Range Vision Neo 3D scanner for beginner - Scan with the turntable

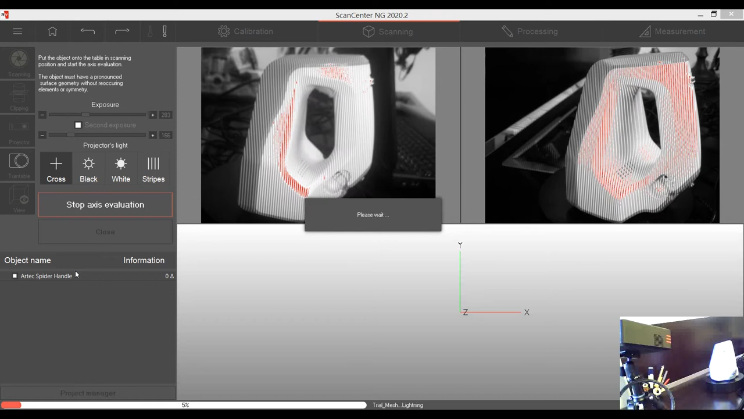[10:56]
It is just about positioning the object in the world coordinate system. That means in that numerical room.
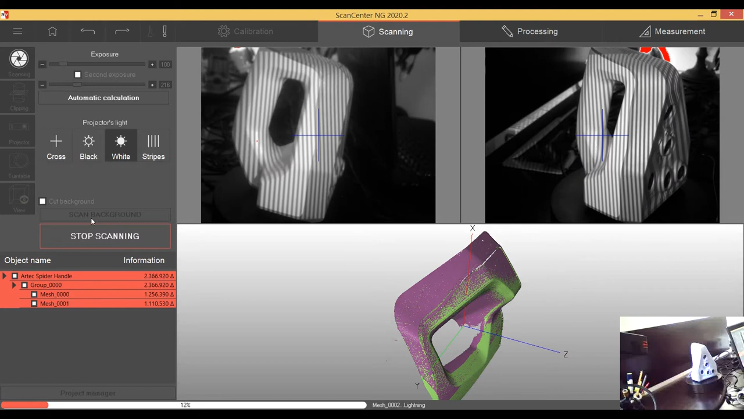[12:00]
as you just do the same. You just have to wait. Okay.
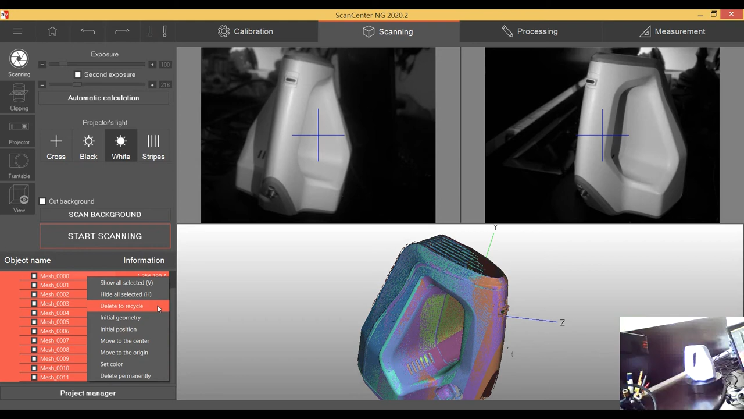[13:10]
So the next view will be the side view.
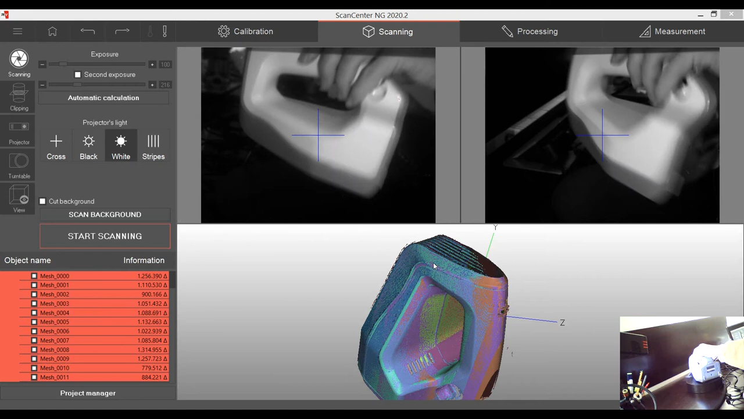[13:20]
I will capture it and just turning the device and start again.
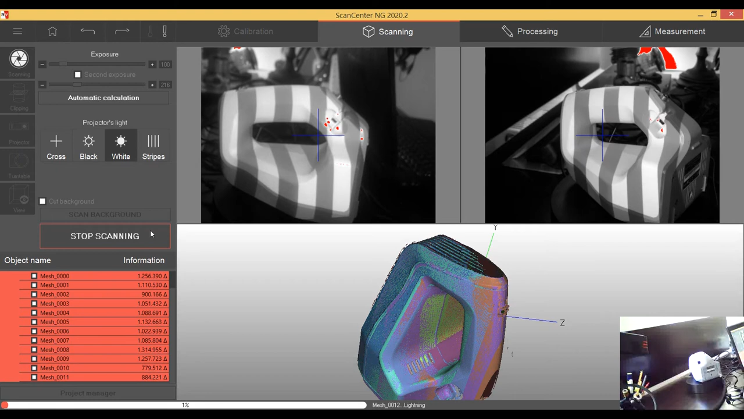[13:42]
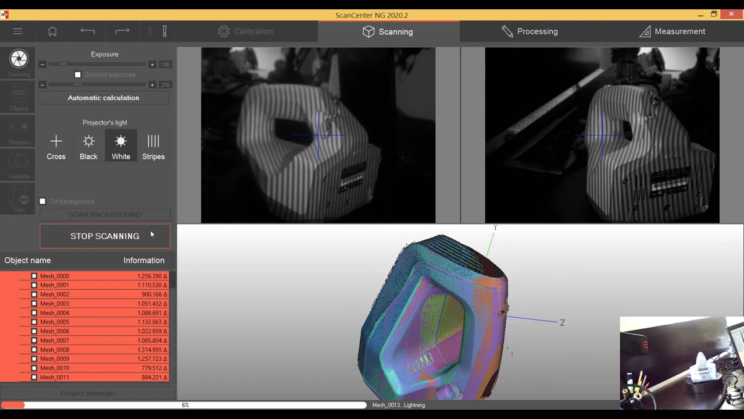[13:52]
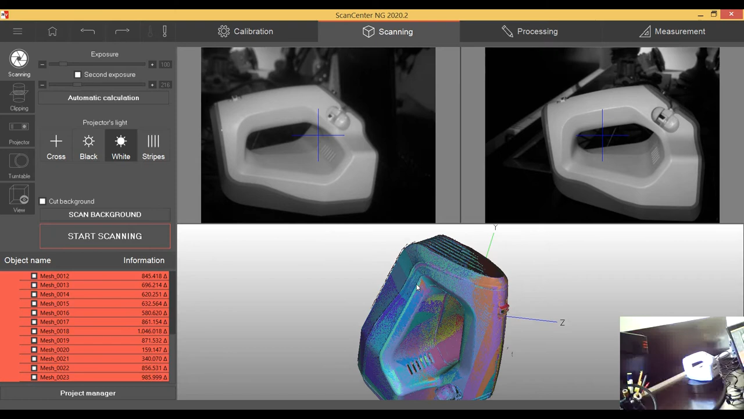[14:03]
So it's done and you can see that the automatic registration is really working very good. So there is nearly everything done. So I can see that I just have a problem in the lower areas of the flange. And I'm going to scan just a few of them.
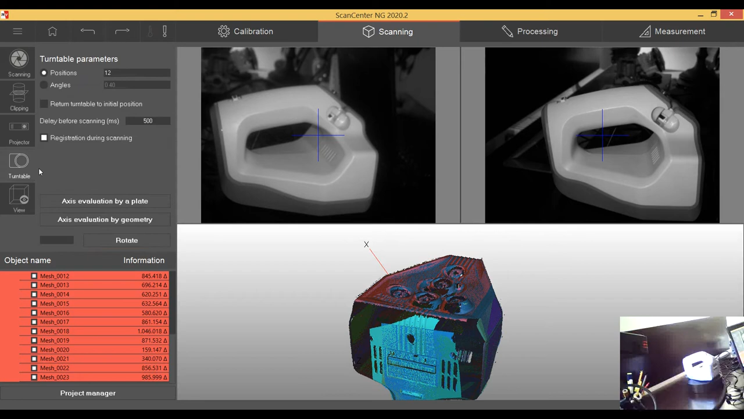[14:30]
That means I'm going to position that around. And I'm going to define some angles. That means I just want to scan that area below with a few more angles. So let's say 0, I'm not sure, 20, 30. I just want maybe some more around the edges.
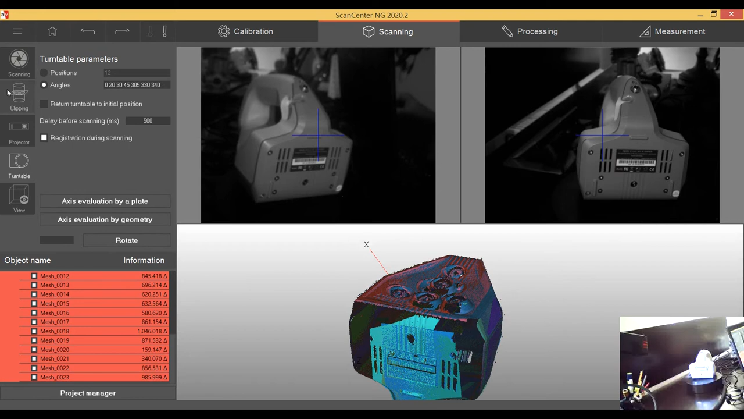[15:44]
305, 330, and 340. So let's see what will happen. And start scanning.
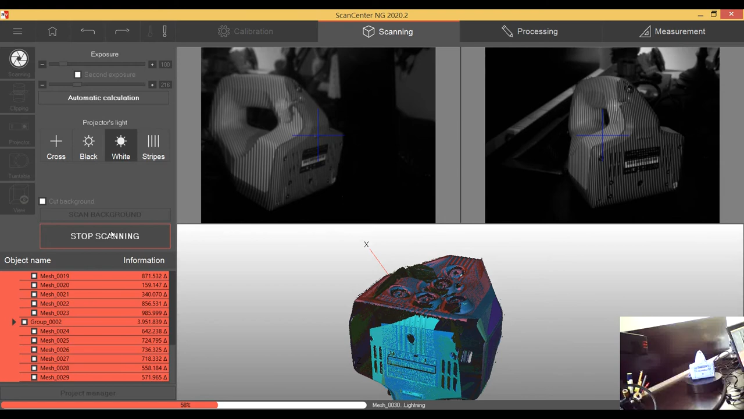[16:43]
so right now you can see i didn't even have to touch the scans and make some kind of manual alignment
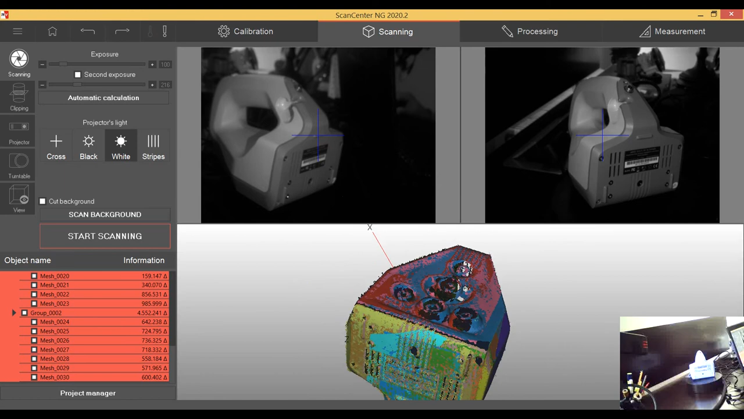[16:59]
and it filled up the areas that wasn't perfect with some really dedicated scans for that area what i think is really useful and that is really amazing and time-saving so i'm going to finish scanning of course i could try to get all that small edges and areas that i didn't perfectly scan but for the demonstration i don't need it and it's let's say something i'm not going to use for processing
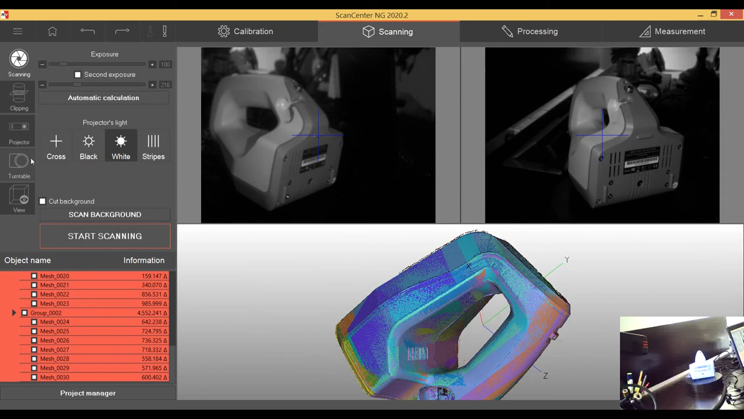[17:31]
later on so i i think it's fine in this point and we are going to continue to processing so in processing i'm able with the normal tools to mark some areas with control and points and i can do some operations on them i can delete them whatever it's it's quite the same just play around with it there is the lasso that you might know from from other sketching tools so you can
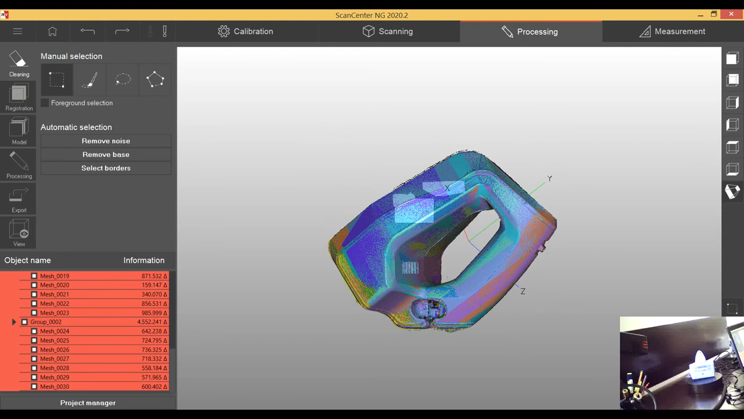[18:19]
actually but i don't need it the cool thing is i'm finished actually i'm just going to post-process right now the result and registration will be the next that means all the scans in this moment are put together in some uh let's say way that is uh not finally because of the processing speed and so on i'm just going to start uh let's say global
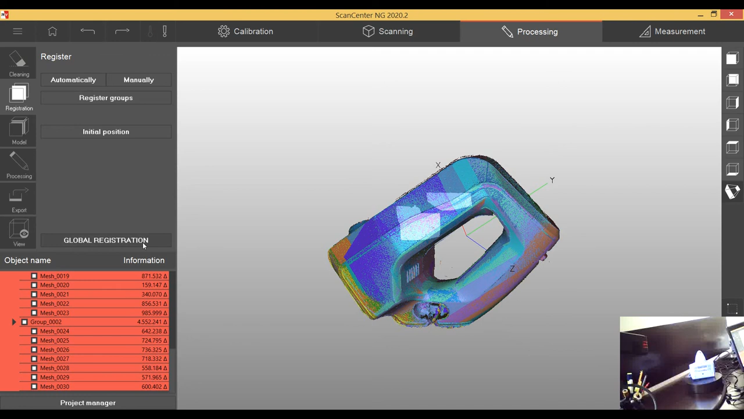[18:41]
registration that means i'm just going to do this um alignment to each other register is here
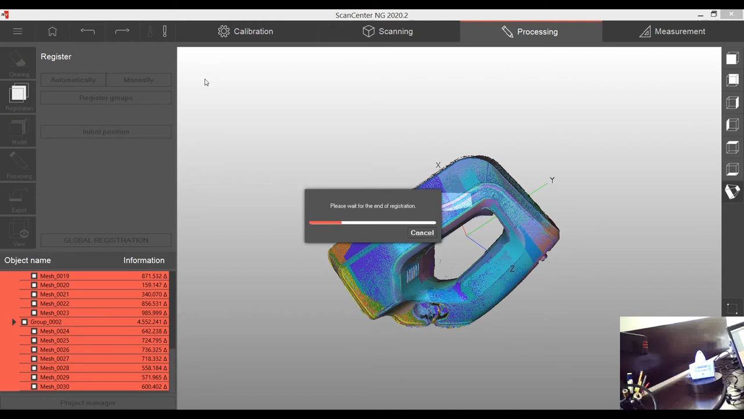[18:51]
in this case um a redefinition of the position so right now all the scans are positioned to each other and there's let's
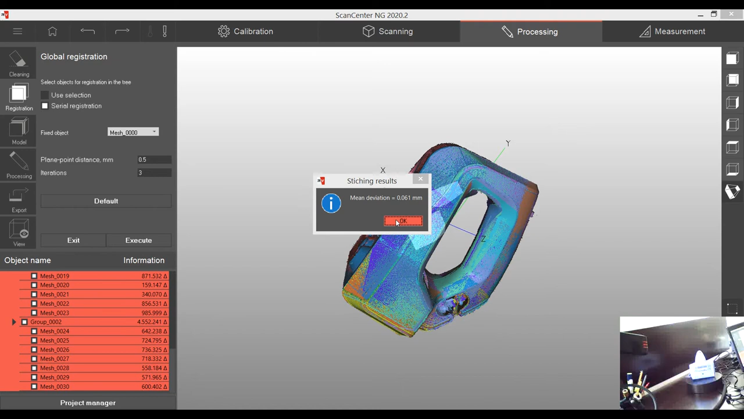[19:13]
say a deviation of 61 microns what is actually quite fine compared to the class that the scanner is uh working in and right now i'm able to create a watertight modal um there is several options but on the neo it makes no sense to speak about metrology um this is in in this case a classic modal that i will generate the level of modal resolution
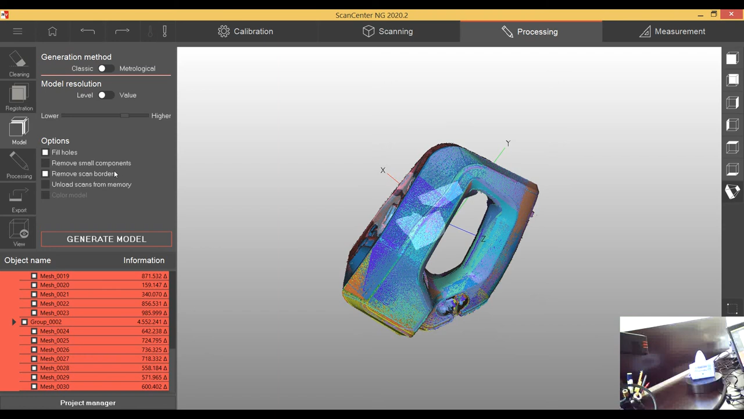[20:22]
the data faster it means the scans are taken out of the the ram and if you have not so strong machine it's really useful you will have to or the program will reload them it will take some time afterwards if you need it but as i'm running on some good notebook i'm just not have need to do it so i can really go just using the standard settings don't change anything and create a modal
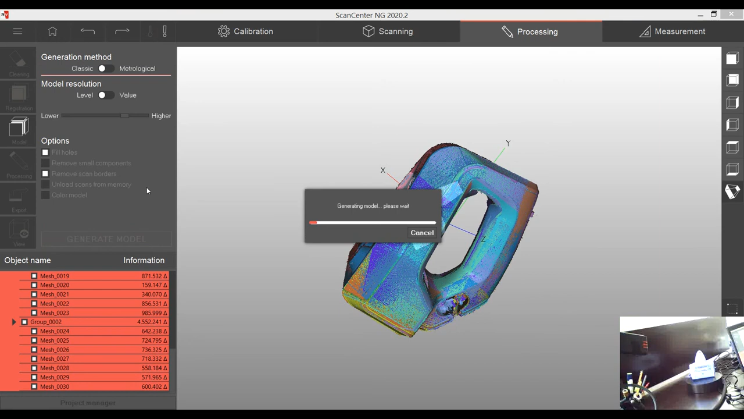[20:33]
and we are finished the merch is done and
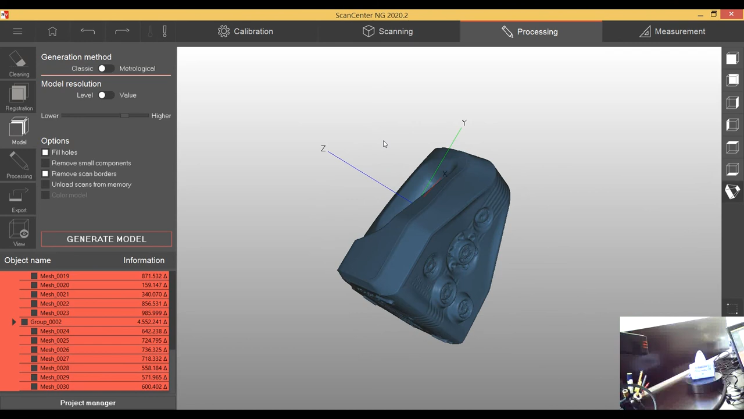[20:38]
uh i'm not sure what you think but
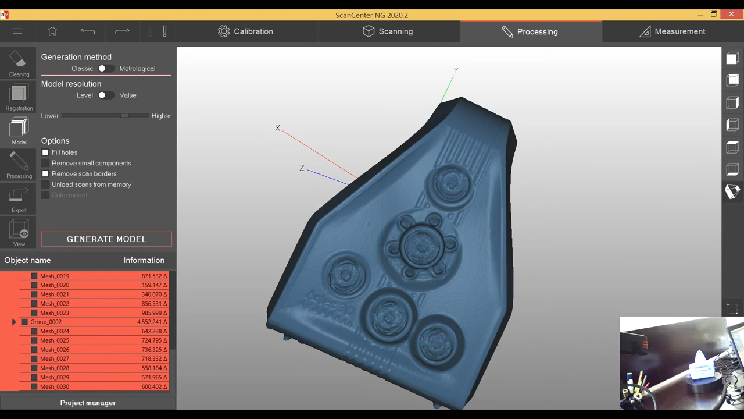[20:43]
for a scanner that's just a little above the 1000 euros with an automatic turntable the result really looks amazing i
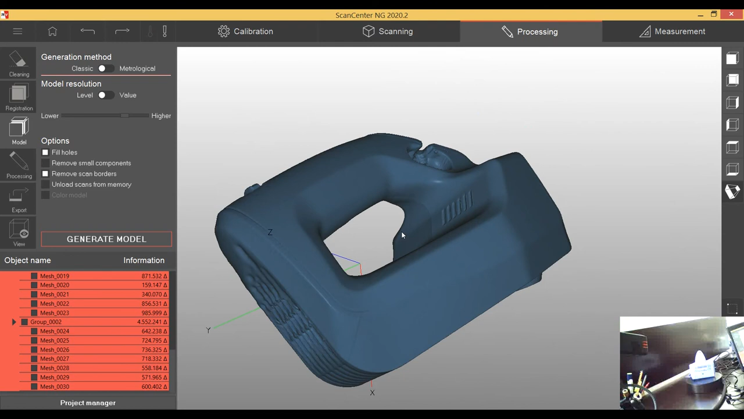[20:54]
have here um not enough information i should have made an additional
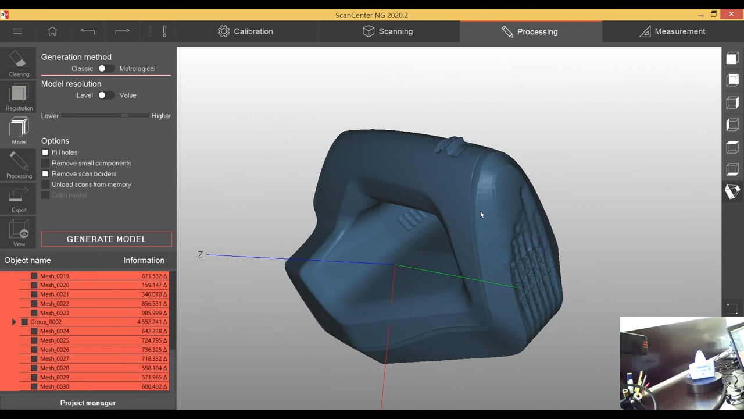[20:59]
scan of this area in the upper area got to admit because it's
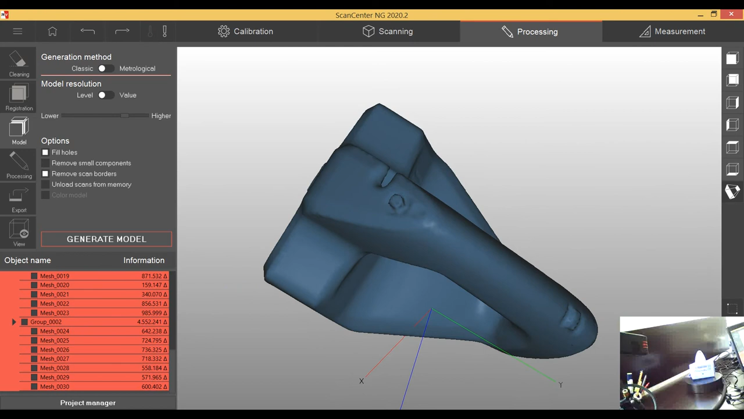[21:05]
not captured very well or not perfectly captured but for making at least
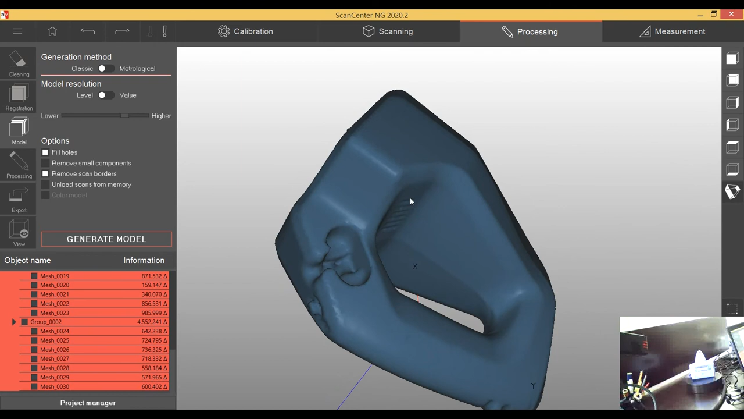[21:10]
some print for 3d printed or make a three printed holder for
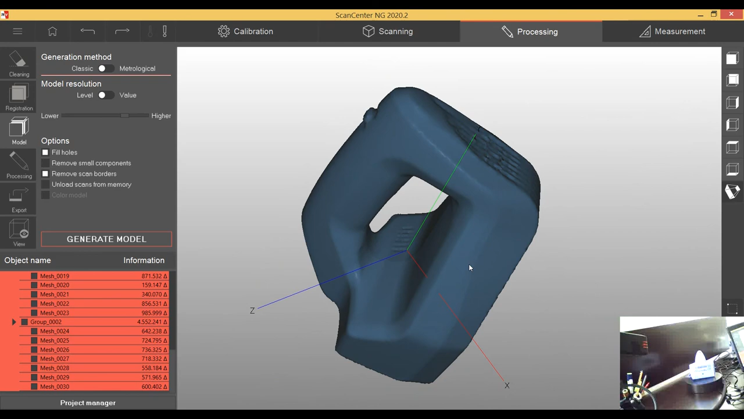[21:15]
it that you want to use to put it into your toolbox or wherever it's absolutely
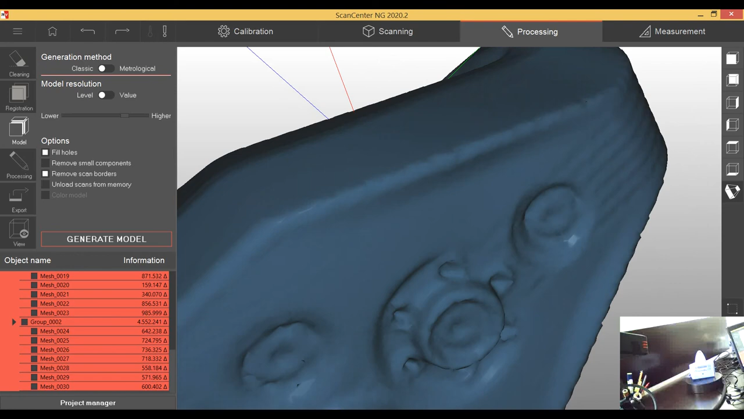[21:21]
fine so even if i take a look in the writings it's